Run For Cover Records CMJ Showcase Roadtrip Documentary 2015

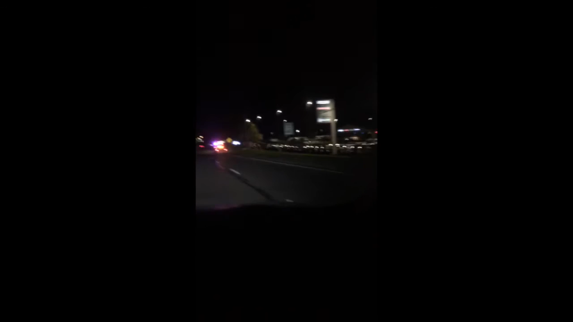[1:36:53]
We're back at it again. Fucking pigs. Fuck you cops. Fucking pigs. Oh god, there's two of them. Oh god, I think they saw me.